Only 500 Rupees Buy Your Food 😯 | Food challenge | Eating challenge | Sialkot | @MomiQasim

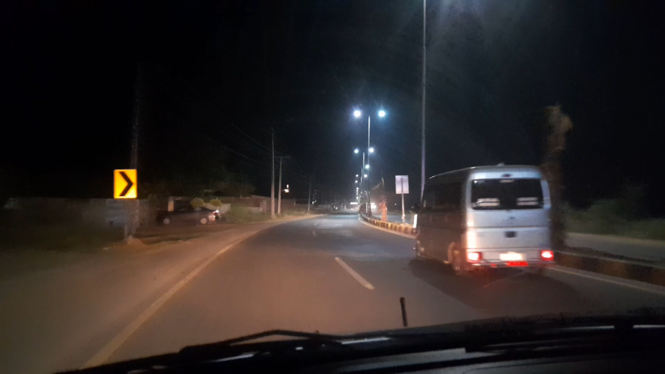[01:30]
बड़ा ही प्यारा माशाल्लाह से हमारा समड़ियाल बन चुका है इस वक्त, और पहले ये लाइट्स वगैरह यहाँ पर अंधेरा होता था बिल्कुल, और अभी इन्होंने बहुत ज़बरदस्त बना दी है। पूरी रोड एयरपोर्ट रोड है,
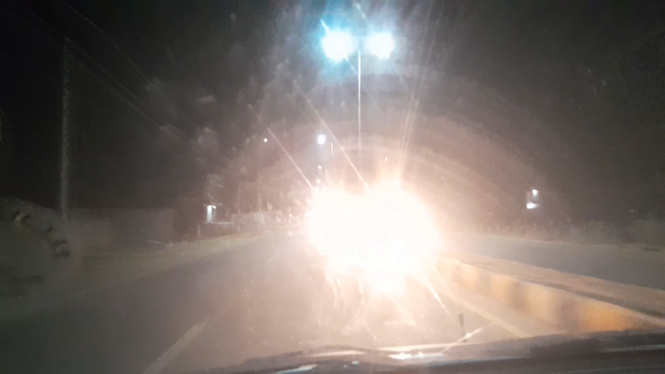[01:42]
और आगे से फिर जो है वो राउंड अबाउट से हम जाएंगे सियालकोट रोड पे, उस पर थोड़ी सी लाइट्स कम लगी हुई हैं, थोड़ी थोड़ी वक्फे वक्फे के बाद लगाई हैं, लेकिन वो भी रोड बिल्कुल पूरी प्रॉपर इसी तरह तैयार है, कोई खड्डा नहीं, कुछ साफ सुथरी रोड है, मज़ेदार।
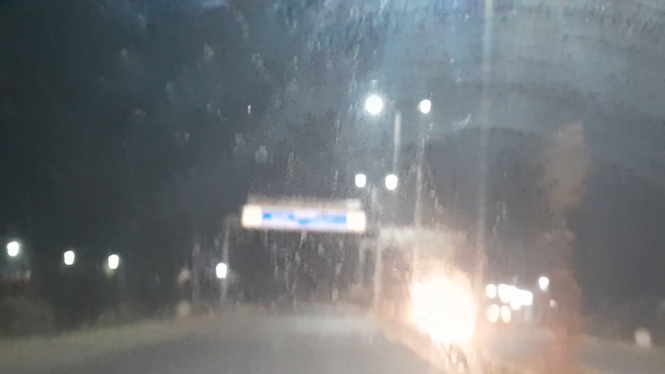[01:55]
ये जब हम एयरपोर्ट सेंटर होते हैं सियालकोट, तो फिर यहाँ से लोग जाते हैं गुड बाय सियालकोट।
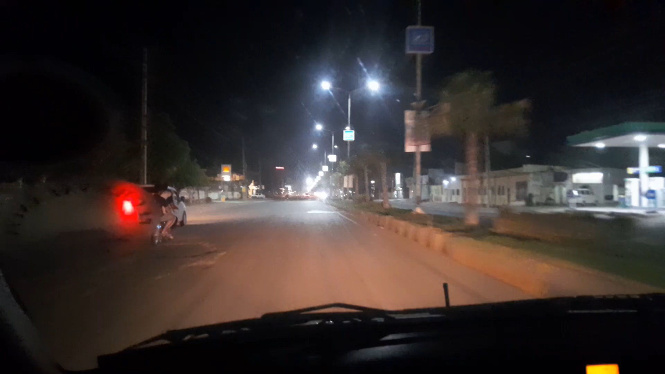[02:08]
ले जी, ये आ गए सियालकोट, वेलकम टू सियालकोट।
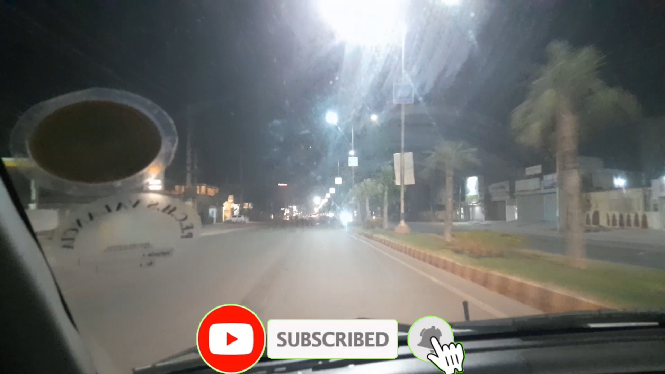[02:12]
ये प्यारा सा शहर है, ये इतना बड़ा नहीं है, छोटा सा है, लेकिन बहुत ज़बरदस्त और ख़ूबसूरत शहर बनाया है।
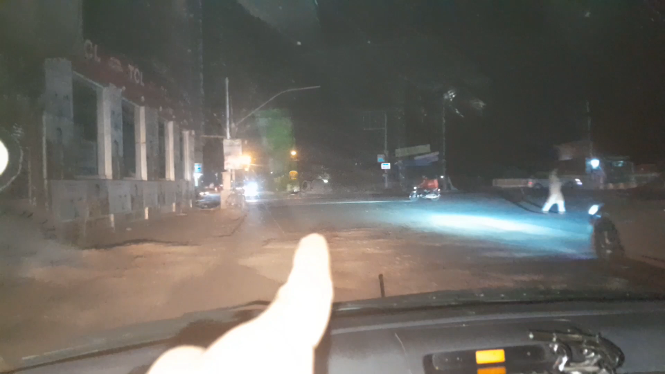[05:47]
अच्छा ये अब आगे ये रोड हमारे पास, इधर से हम अगर लेफ्ट हो तो अपने गड़ी चौक पे जाते हैं, और राइट में अगर जाएंगे ना तो उस तरफ जाके लामा इकबाल कॉलेज आएगा,
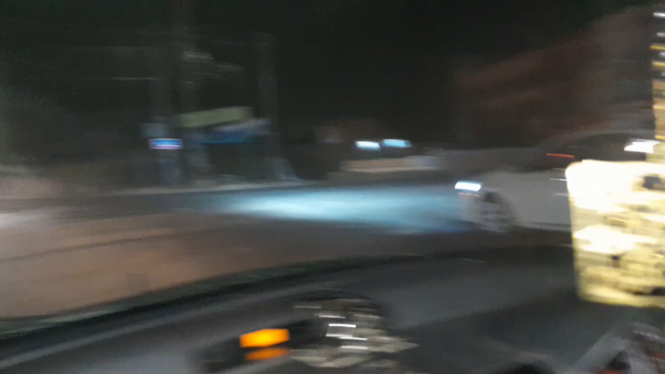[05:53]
मरे कॉलेज, बल्कि लामा इकबाल नहीं उसका नाम, मरे कॉलेज है। लेकिन उस तरफ अभी जा नहीं रहे क्योंकि रात का टाइम है, फायदा कोई नहीं है, बाहर से सिर्फ दीवारें ही देखने को मिलेंगी। तो इंशाल्लाह सुबह अगर चक्कर लगा कभी तो फिर मैं आपको दिखाऊंगा। और ये देखें अब ये हमारी जो है ना वो स्टार्ट हो गई है घड़ी चौक वाली जो मेन रोड है उधर,
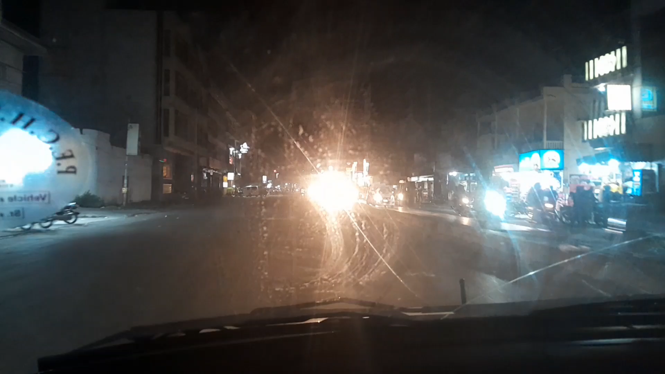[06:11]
सारे इधर जो है बहुत ज़्यादा फूड स्ट्रीट वगैरह इसको कह सकते हैं आप, सारे खाने वगैरह का इधर हैं,
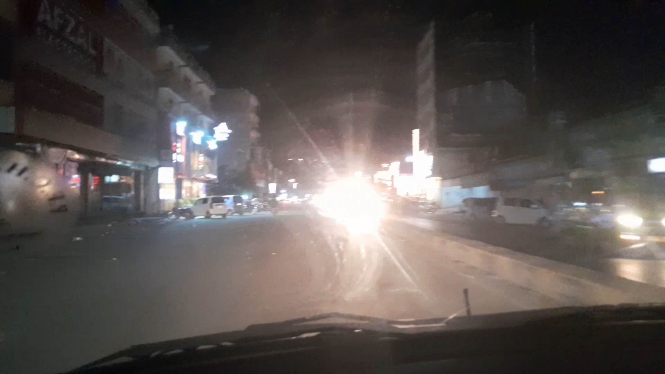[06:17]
ब्रांड्स पाकिस्तानी ब्रांड्स, बॉस्को पिज़्ज़ेरिया, फिर उस तरफ जो है वो माजियो,
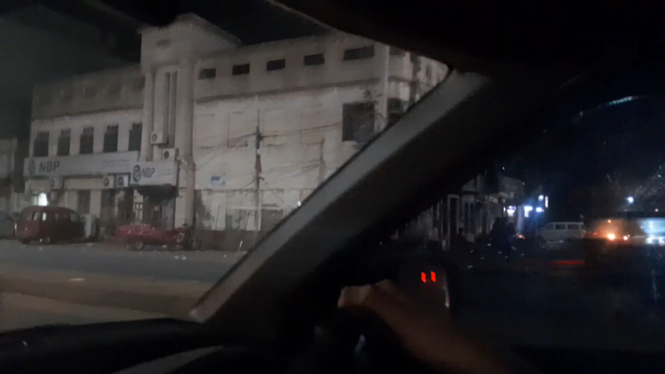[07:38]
नौजवान जो हैं वो तो इंजॉय करते ही करते हैं, फैमिलीज़ भी इंजॉय करती हैं इस टाइम।
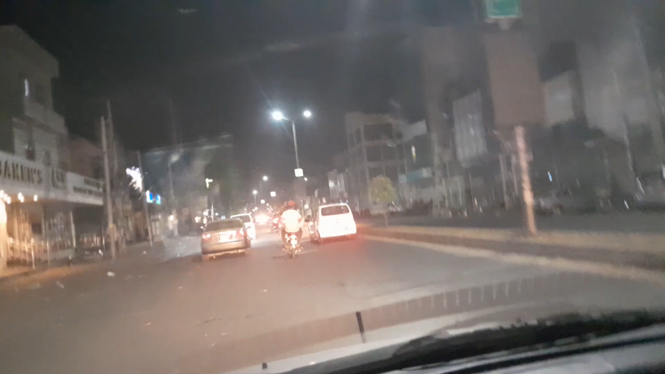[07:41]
ये जो आगे एक बिल्डिंग सी नज़र आ रही है ना, ये है सियालकोट मॉल,
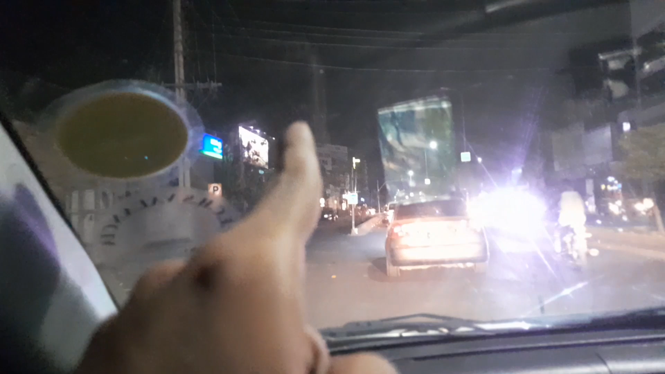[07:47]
बिल्कुल अंधेरा हुआ है क्योंकि टाइम हो गया है बंद, इसके बंद होने का, तो इसलिए ये बंद है अभी।
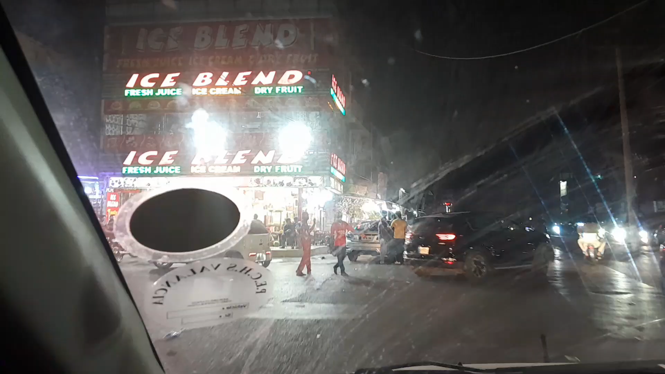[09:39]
पहला स्टॉप ये आइस ब्लेंड है, आइस ब्लेंड से है कोई चांस कुछ मिल सकता है?
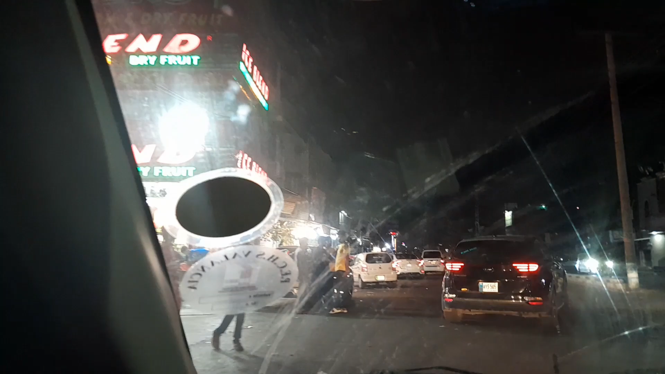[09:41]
नहीं कुछ नहीं, ये यहाँ तो मेरे ख्याल से एक आम जूस भी 450 की प्राइस का होता है, आगे देखते हैं।
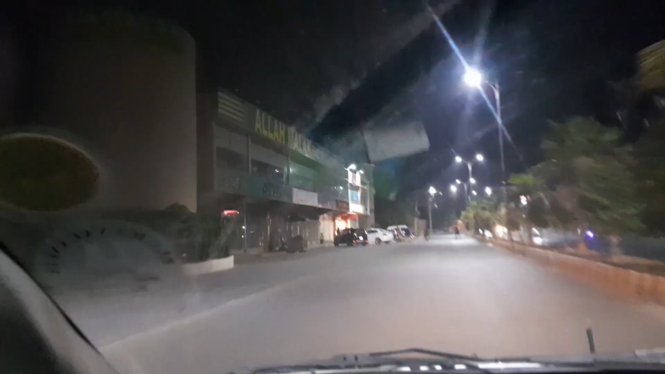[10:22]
ये जी अल्लाह मालिक रेस्टोरेंट है, बंद हो गया ये भी इस टाइम, इसके साथ कॉटेज खुला हुआ है, लेकिन ये कॉटेज वगैरह ये भी महंगे हैं, इससे से नहीं कुछ मिलना।
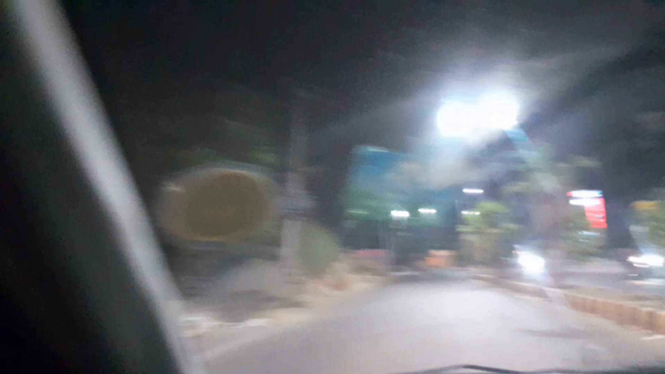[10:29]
वैसे हम कोई सुपर मार्ट वगैरह शॉप उधर से भी कुछ ले सकते हैं खाने को, सैंडविच